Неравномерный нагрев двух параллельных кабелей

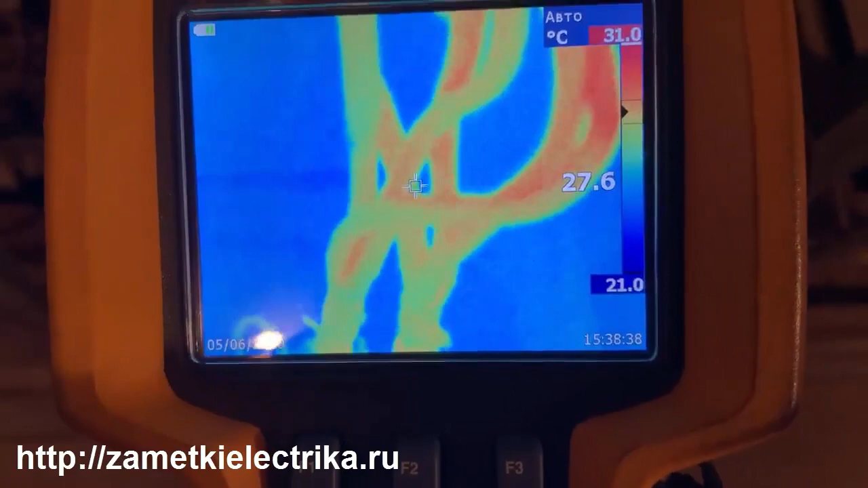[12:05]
On screen: spot 27.6°C, scale top 31.0°C, scale bottom 21.0°C
Давайте посмотрим с другой стороны, с лицевой. Кабель имеет одинаковую температуру.
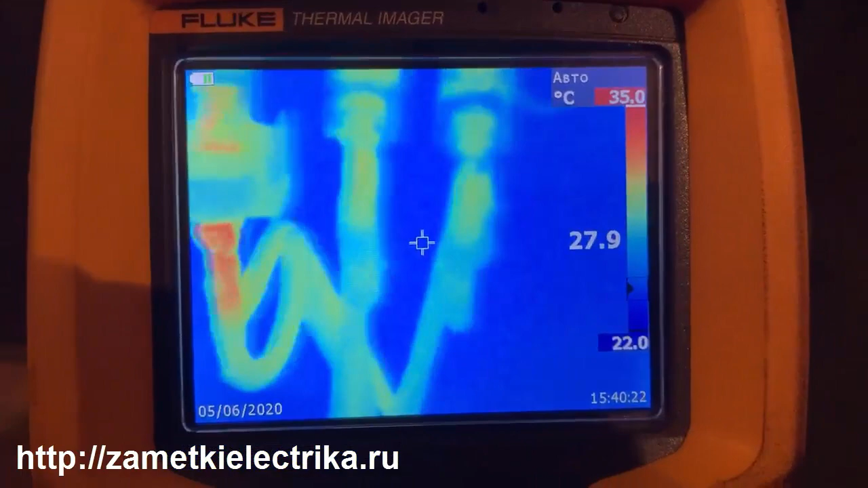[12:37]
On screen: spot 27.9°C, scale top 35.0°C, scale bottom 22.0°C
Вот так должен выглядеть на тепловизоре
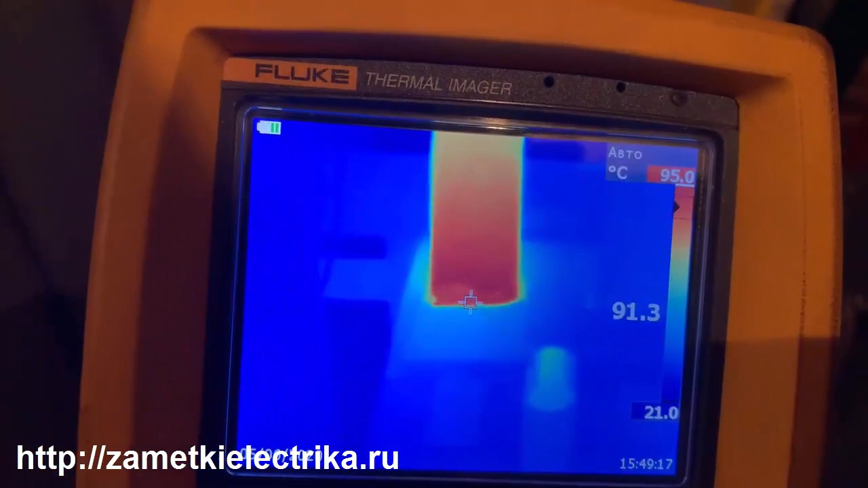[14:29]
On screen: scale top 95.0°C, scale bottom 21.0°C
95 градусов. На соседних шинах по 35.